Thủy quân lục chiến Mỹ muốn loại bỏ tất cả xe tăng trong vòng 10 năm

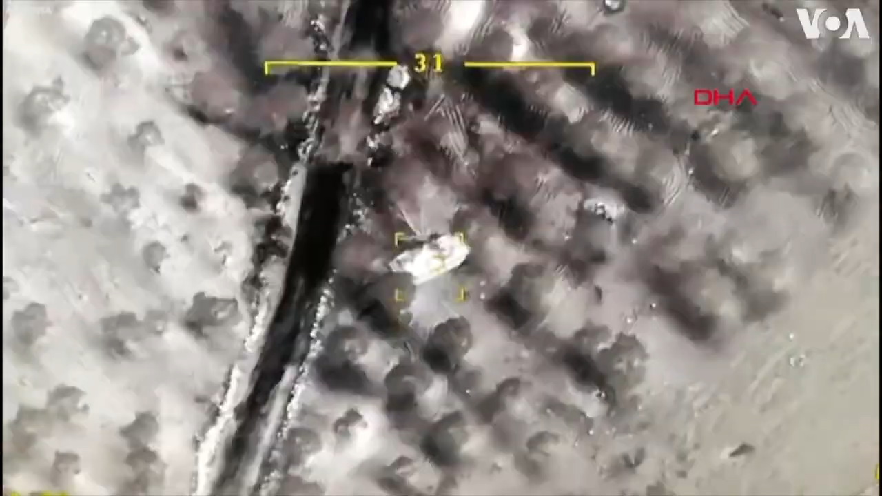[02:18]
đã tiêu diệt hơn 100 xe tăng và xe thiết giáp,
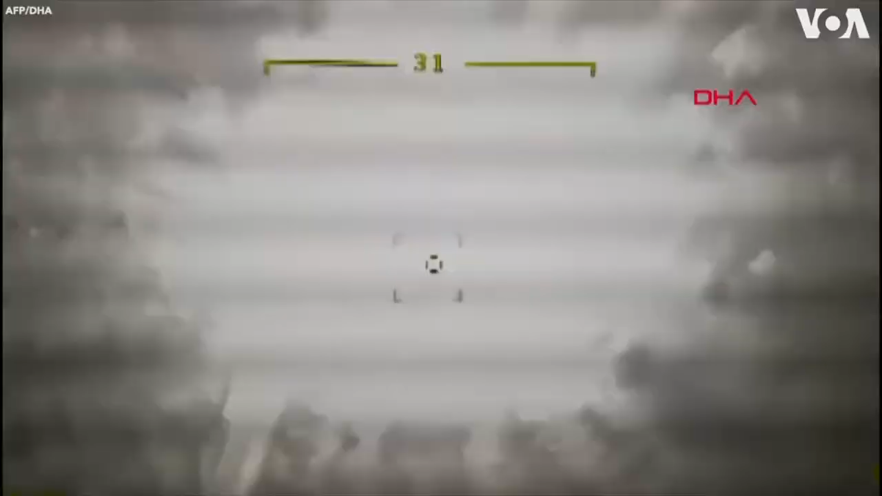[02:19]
hàng chục khẩu đại bác và hàng trăm lực lượng Syria, theo báo cáo của Bộ Quốc phòng Thổ Nhĩ Kỳ.
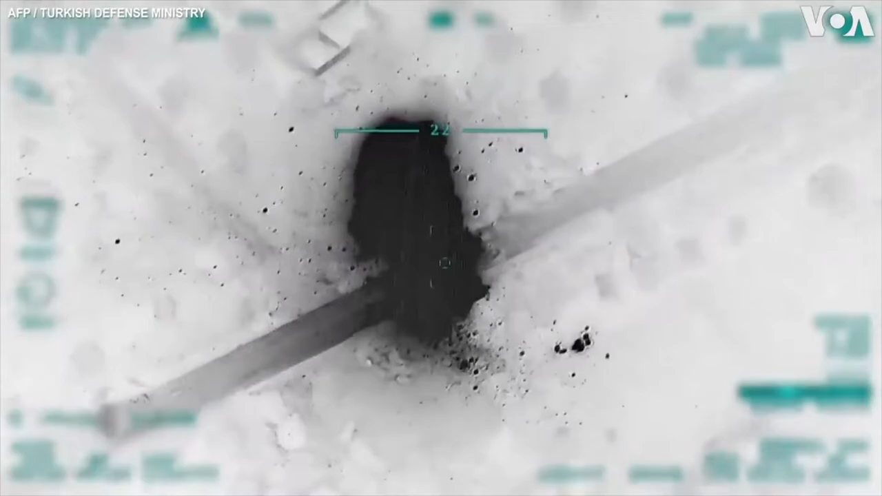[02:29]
Thổ Nhĩ Kỳ đã đăng tải các video nhấn mạnh vai trò hỗn hợp của máy bay không người lái,
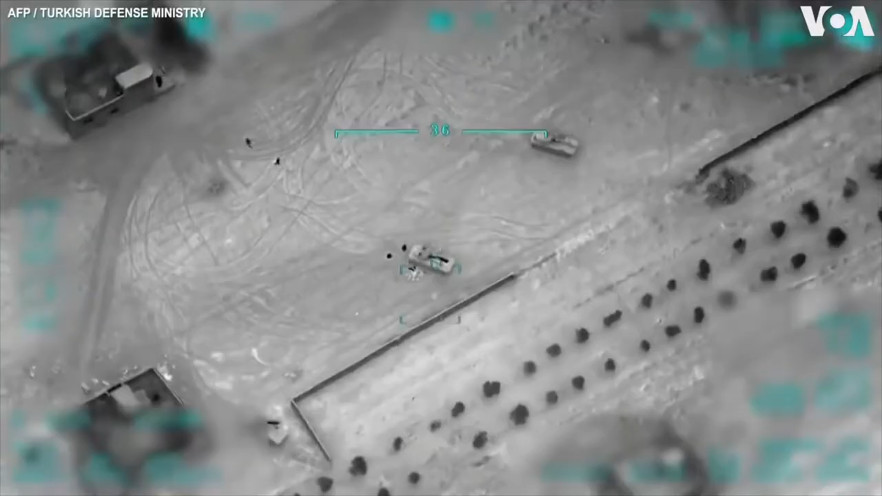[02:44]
ngay cả những chiếc xe tăng được nguy trang bởi các tòa nhà,
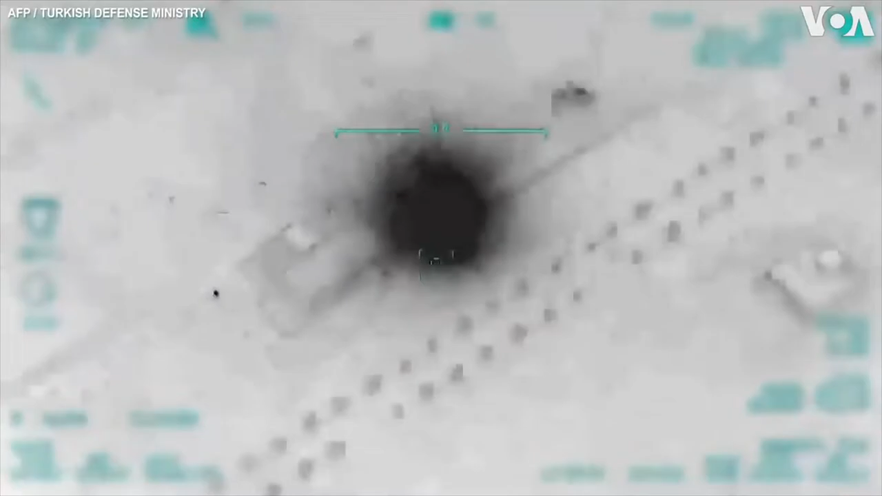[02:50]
hình ảnh hồng ngoại tuyến quan sát từ bầu trời.